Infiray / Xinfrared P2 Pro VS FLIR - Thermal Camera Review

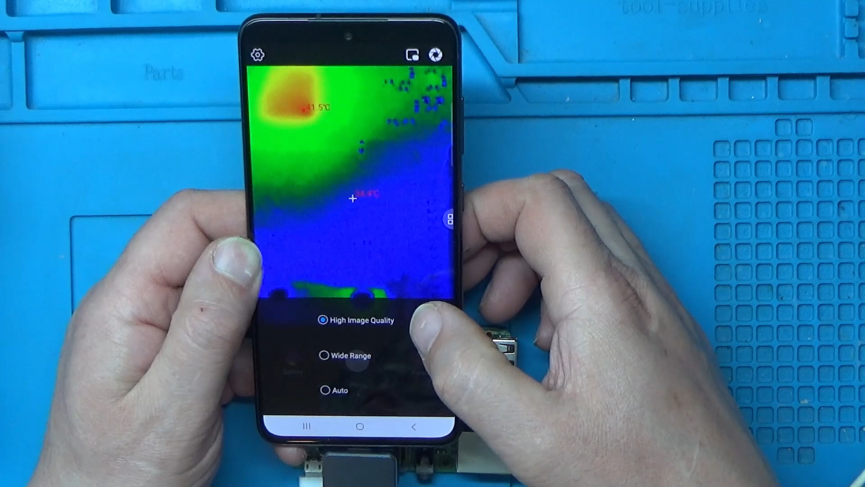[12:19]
wide range or auto
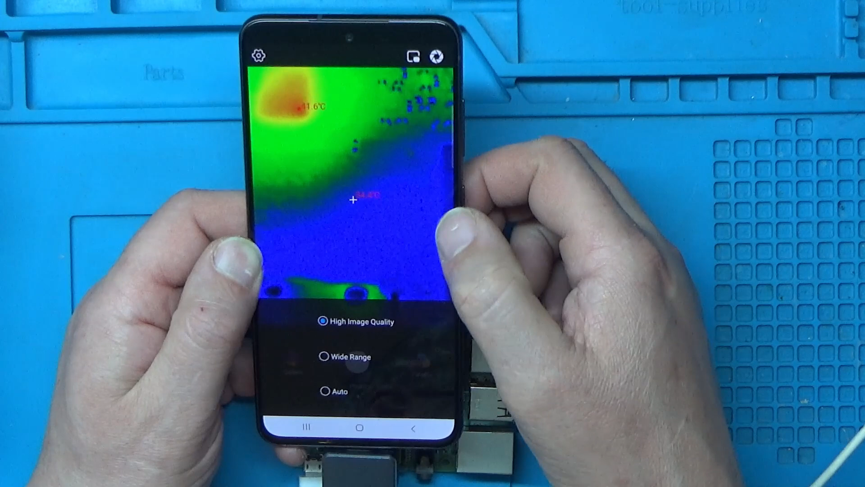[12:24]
I'll just leave it on On that one How do I get back out of this now? There we go Image settings We can change the brightness and contrast
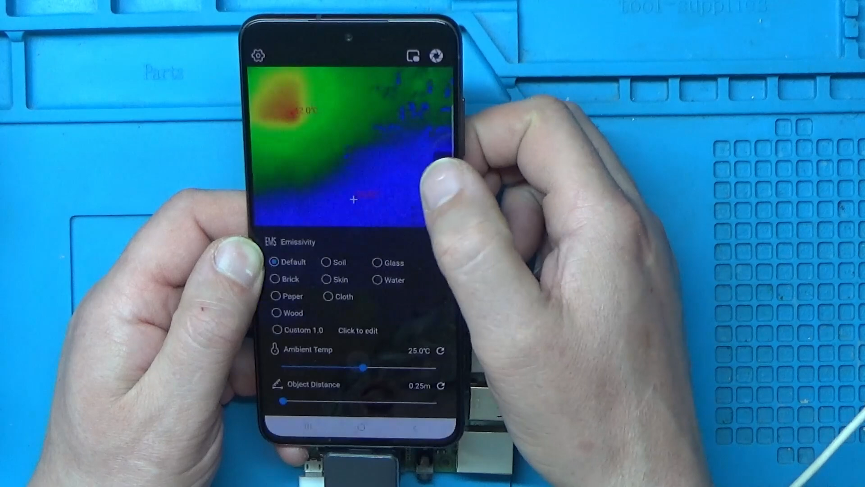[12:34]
Variable correction I think that must be for
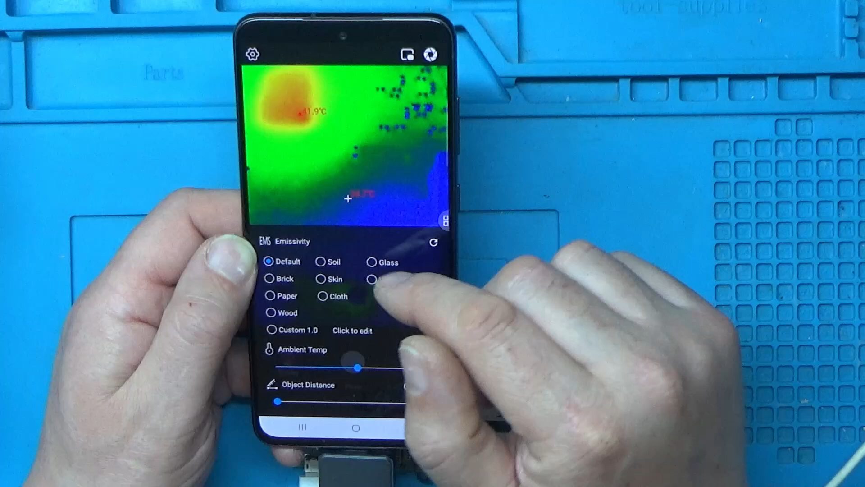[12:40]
How reflective the surface is That you're actually trying to record
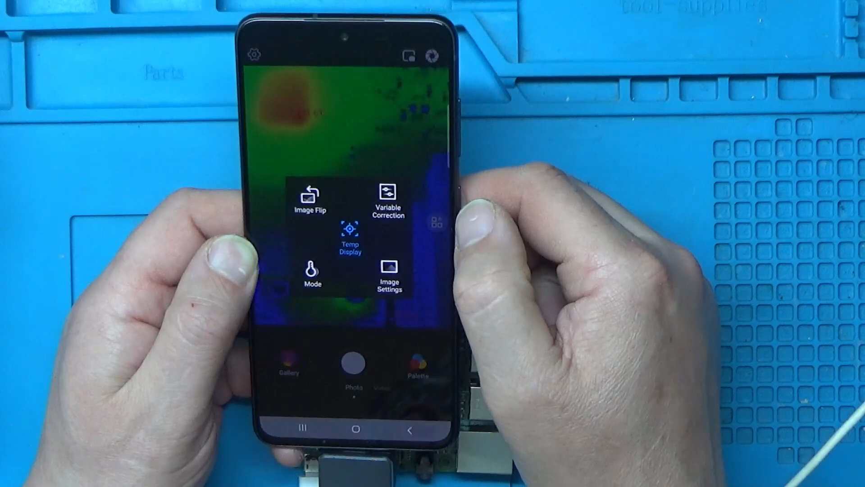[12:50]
How do I get out of this mode? Right, I think we've got some other settings up the top here
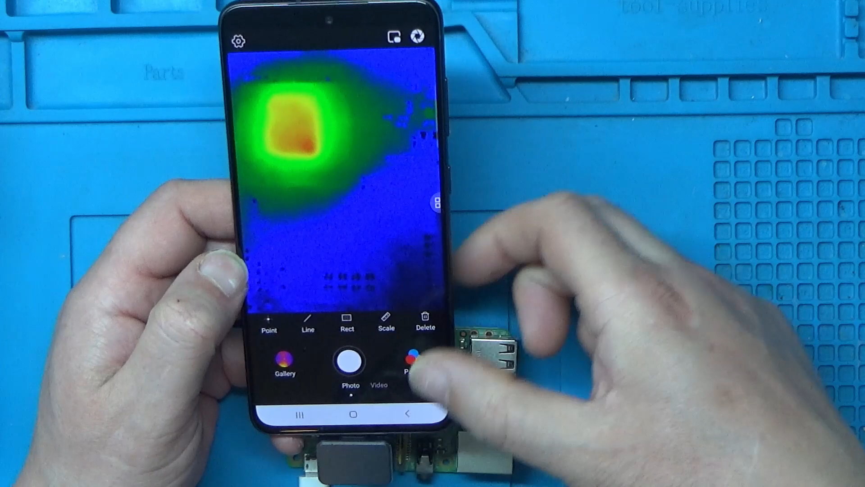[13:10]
things like Because if you notice On the other display We had points for the hottest, the coldest And there was a centre cross This lets you add
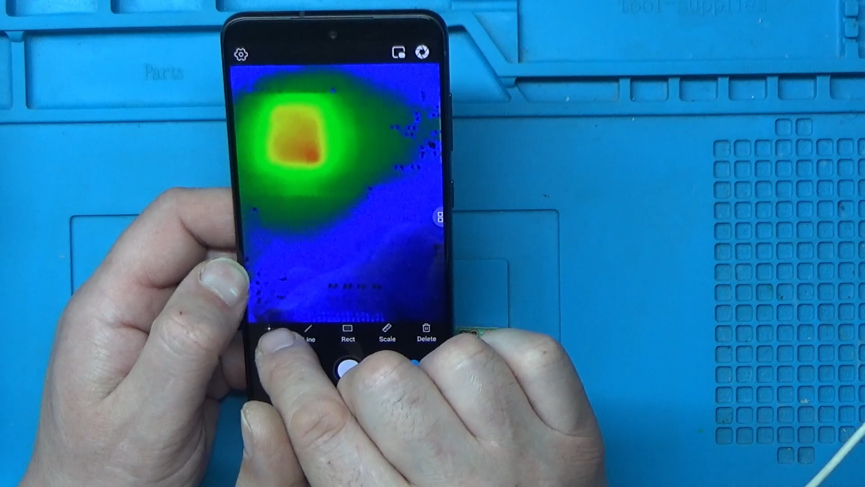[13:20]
more points Or just select one point If I just press point there And then touch it And it'll tell you what temperatures on that point there You can move them around So if I move that point up to here
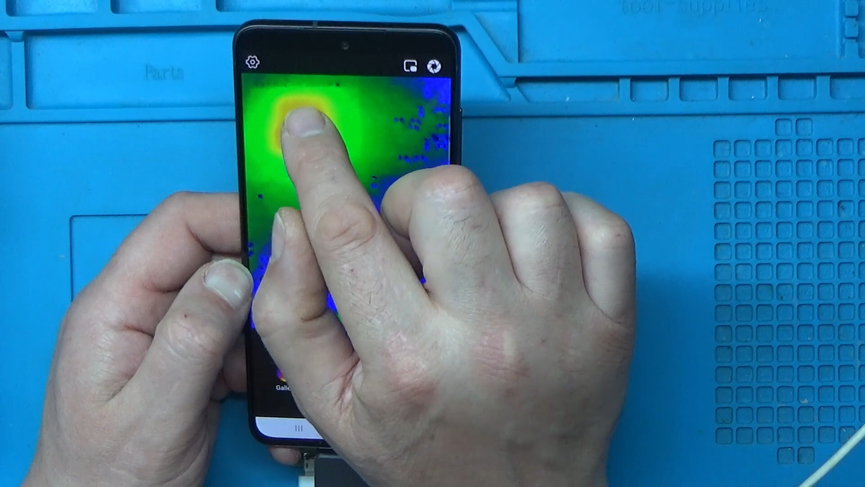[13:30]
There we go And it'll tell you the difference between those Or you can draw a rectangle
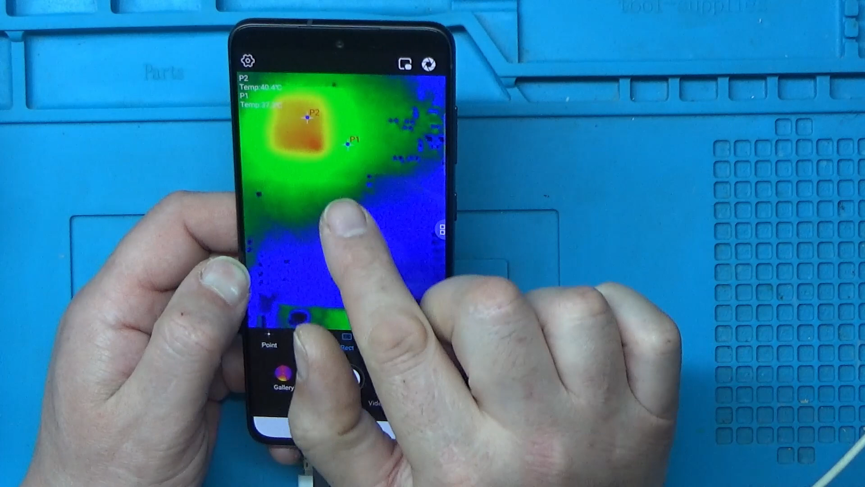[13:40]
Around an area And it'll give you the average of what's in the rectangle
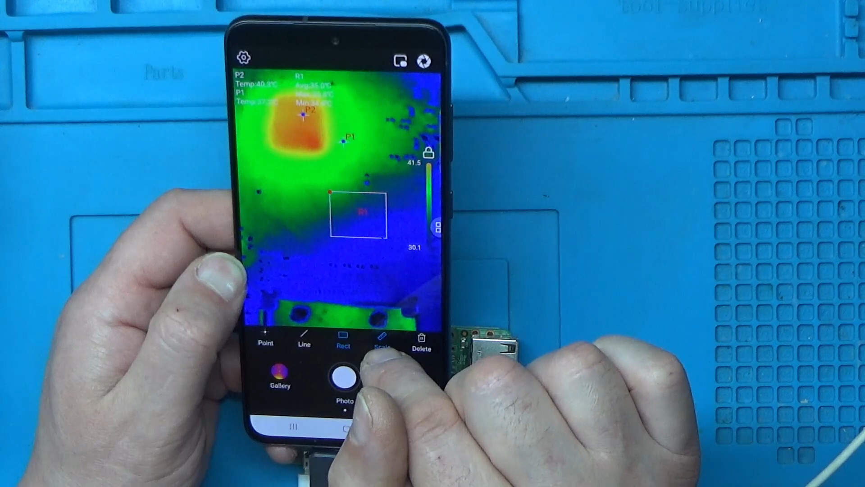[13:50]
Scale Yeah, that shows the scale at the side there From the minimum temperature to the maximum
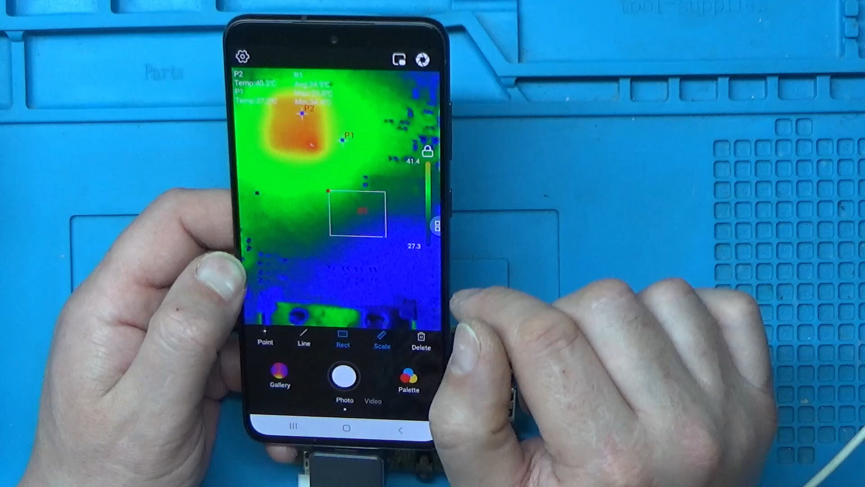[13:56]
And we'll just get rid of all of those Right, what else have we got?
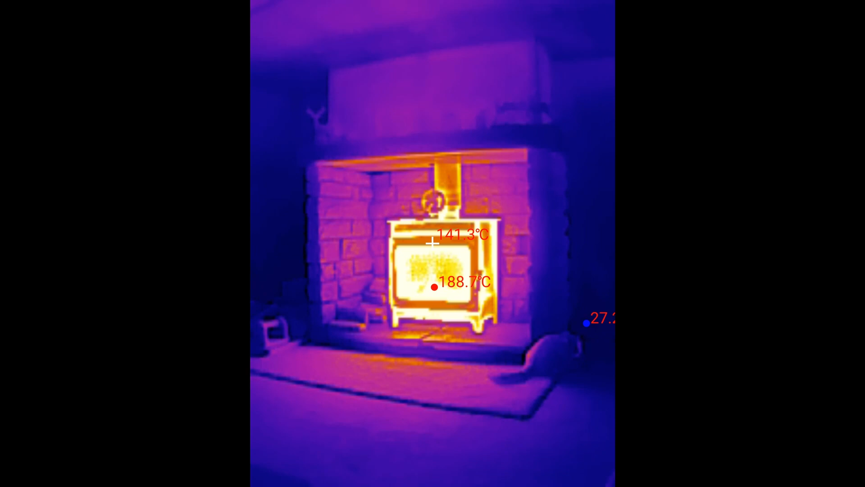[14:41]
So what that does I think is to stop you from damaging the sensor If you're recording something that's too hot